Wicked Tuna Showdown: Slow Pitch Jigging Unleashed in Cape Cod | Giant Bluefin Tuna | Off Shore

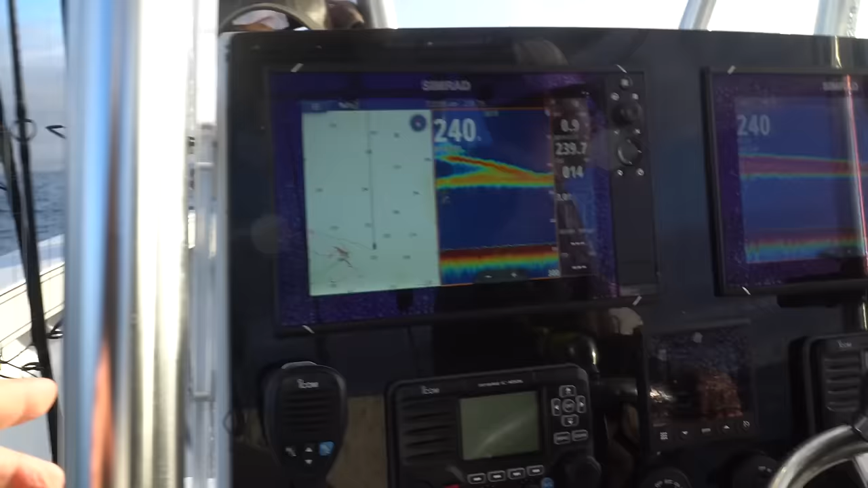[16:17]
We're in 240 here. When you say 80, you're talking 80 foot depth or 80 off the bottom?
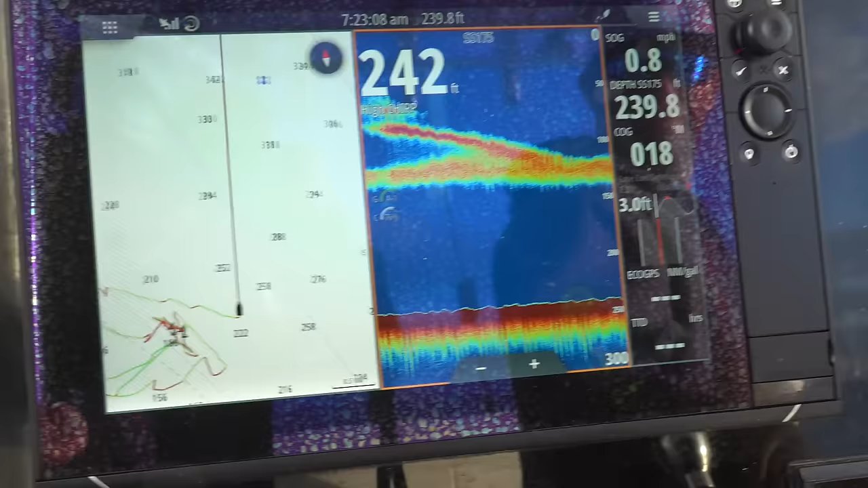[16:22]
On screen: speed 0.8 mph
80 foot depth.
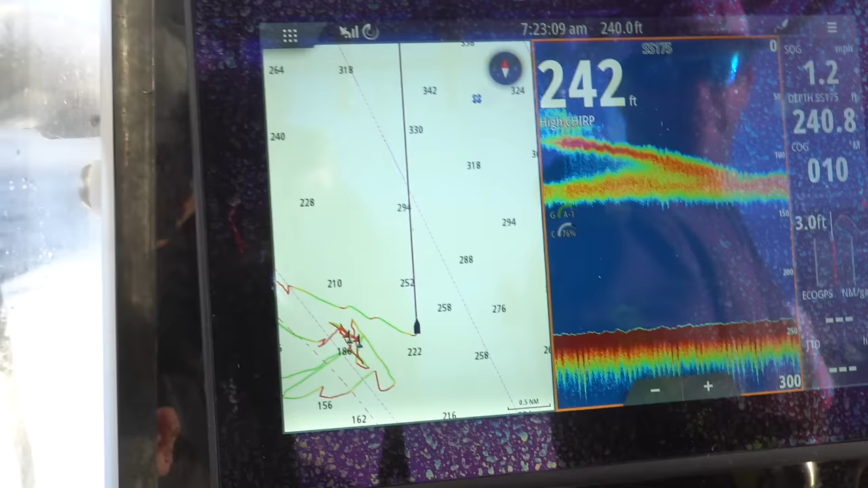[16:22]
That bait line is just, it looks like a thermal climb.
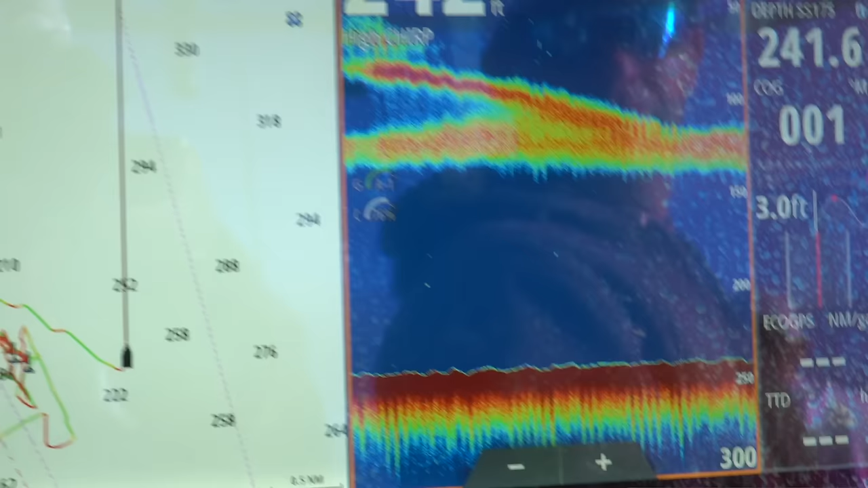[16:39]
We're working our jigs hard through the water column, paying close attention for any tuna marks we might see,
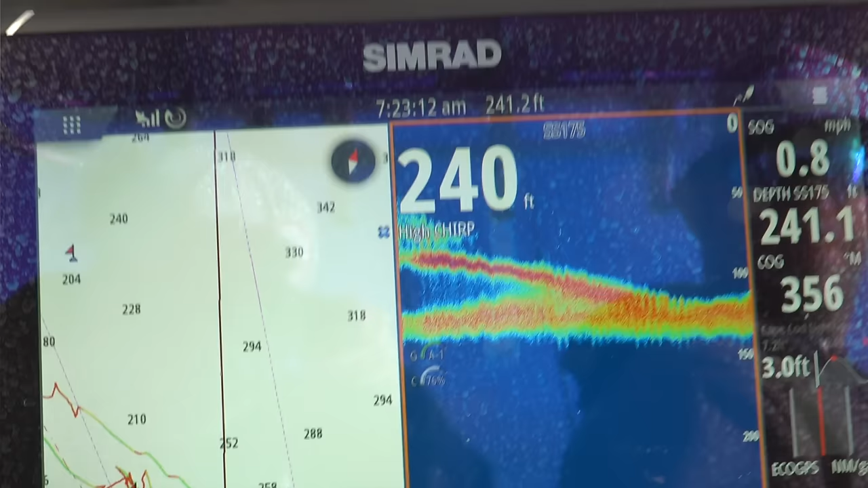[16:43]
On screen: speed 0.8 mph
and then react quickly to them so we can get one of these bites. Everything is feeding.